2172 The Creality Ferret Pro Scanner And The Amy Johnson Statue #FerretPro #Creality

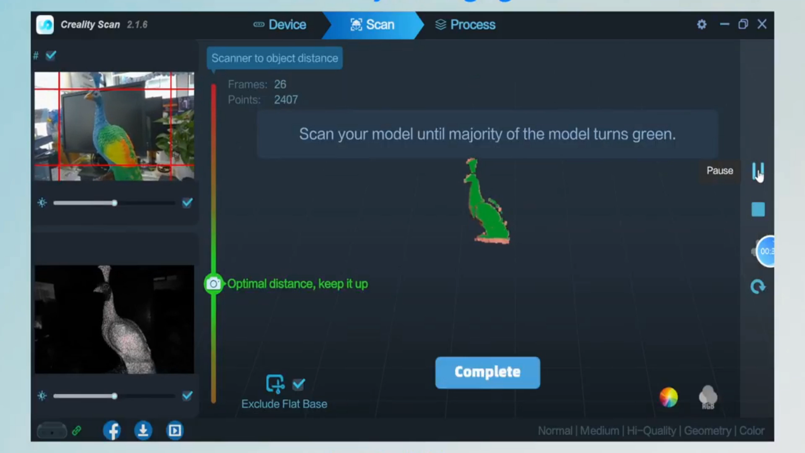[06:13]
And you move the scanner across your object, aiming to keep the little dot on the left-hand side there at optimal distance.
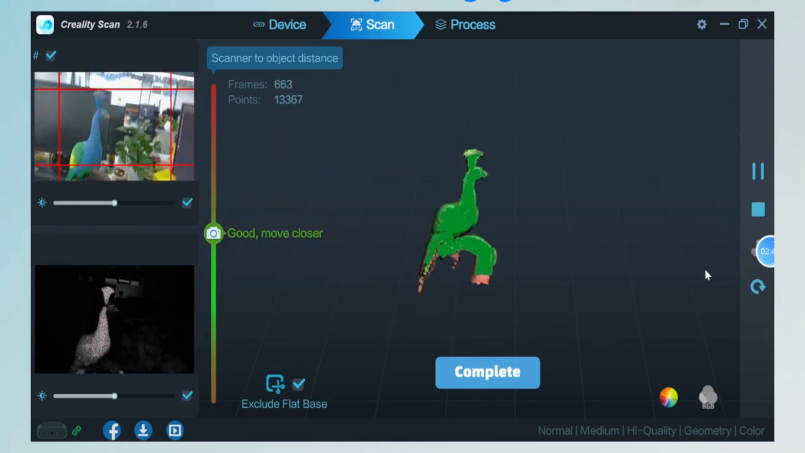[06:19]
But it'll tell you if you move it too far or too near, and you obviously adjust for that.
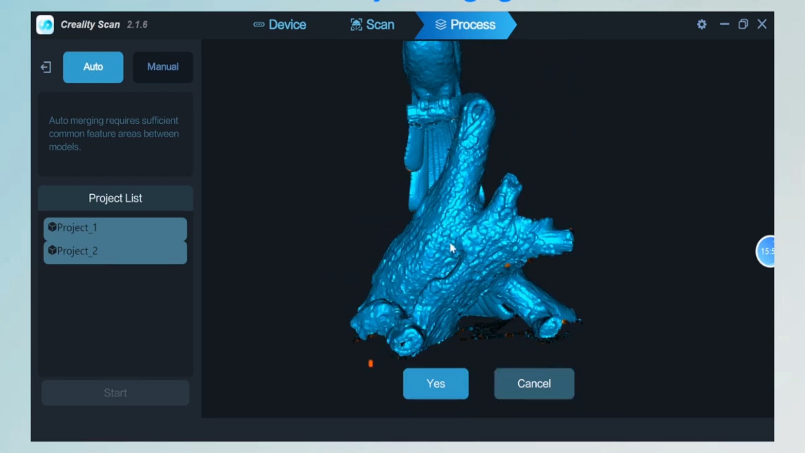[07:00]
But once you're happy with it, click Yes. And that will become your scan. Go back to the page, and you'll have opportunity to clean it up some more.